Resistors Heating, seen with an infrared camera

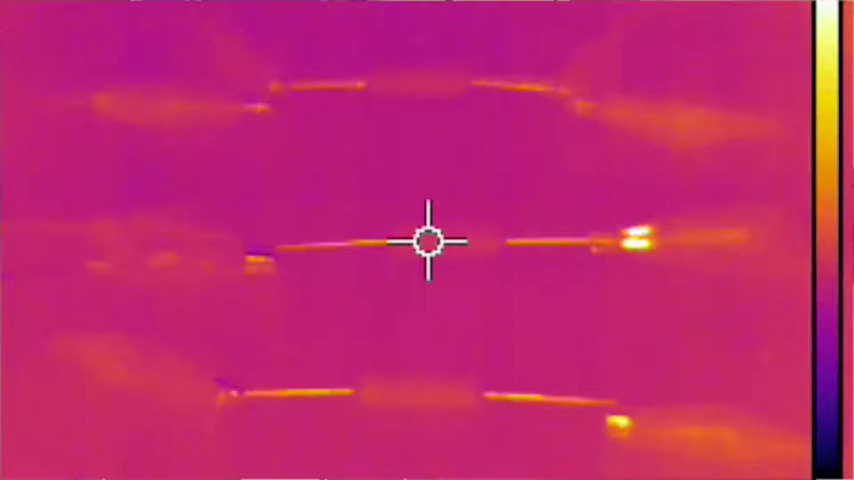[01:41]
It's going to be recording video. It's now recording. And here we go.
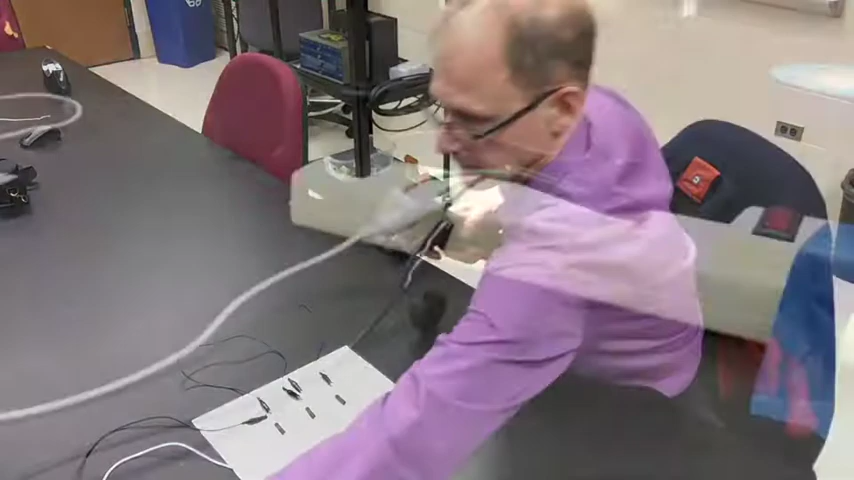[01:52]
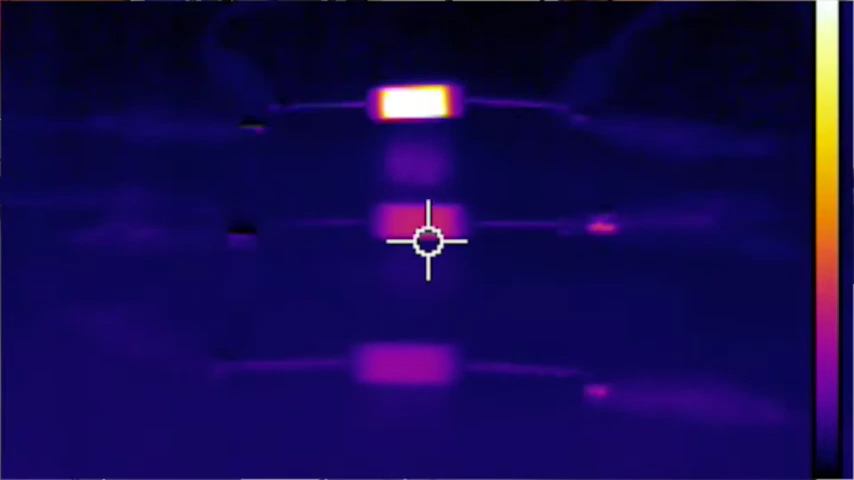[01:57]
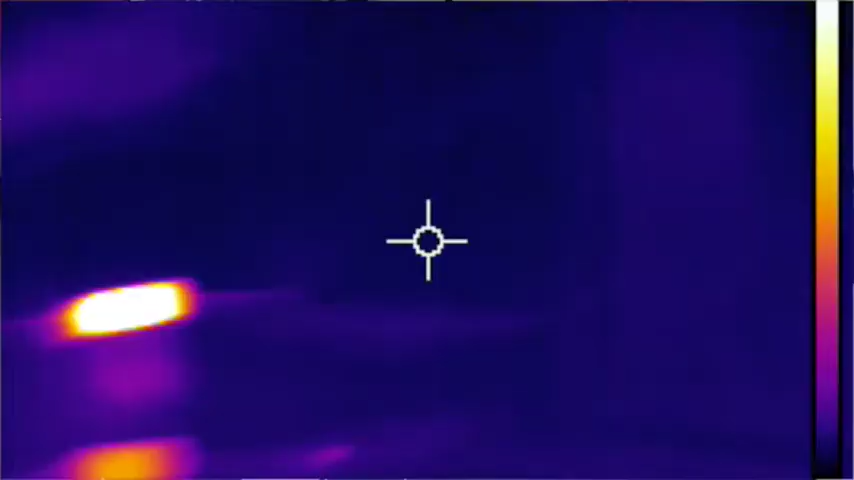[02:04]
Now that I've turned off the power, we can see that it's going to take some time for the resistors to cool down.
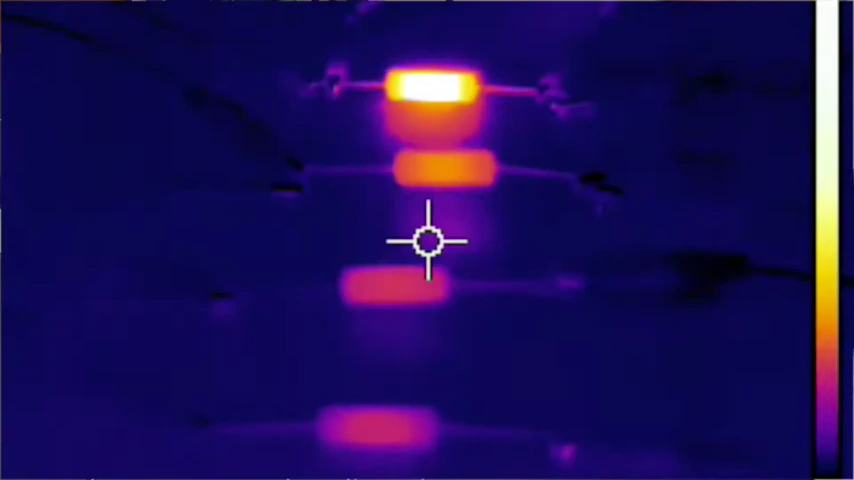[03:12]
So that 15 ohm resistor was designed to absorb 6.5 watts,
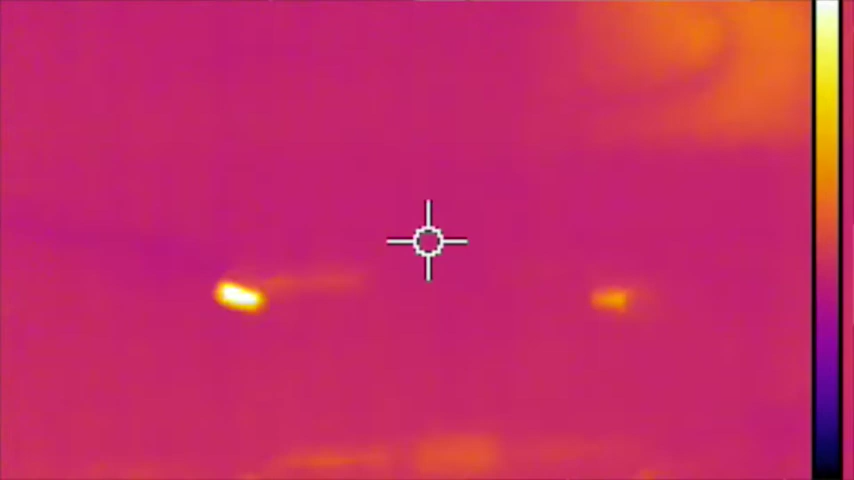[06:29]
You can see of those three resistors, in fact, we can easily see, even though it's less than one watt, we can easily see that the 15,000, the one closest to me,
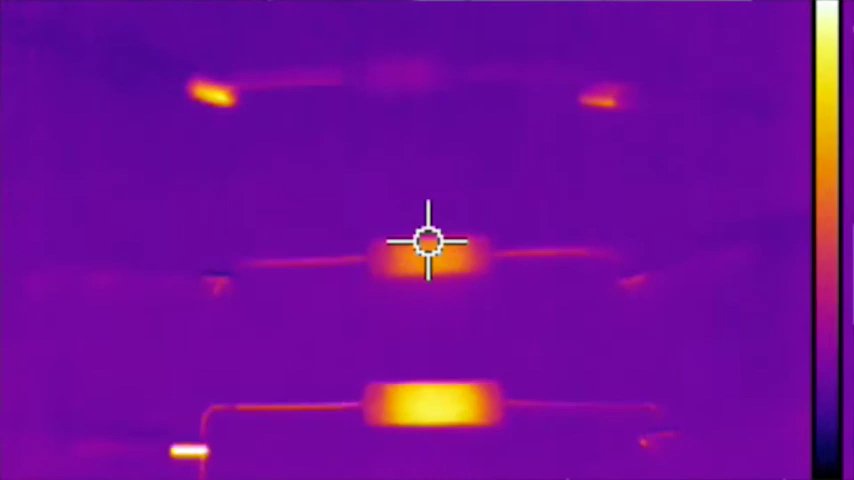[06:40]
the 15,000 ohm resistor, is the one that's getting the hottest.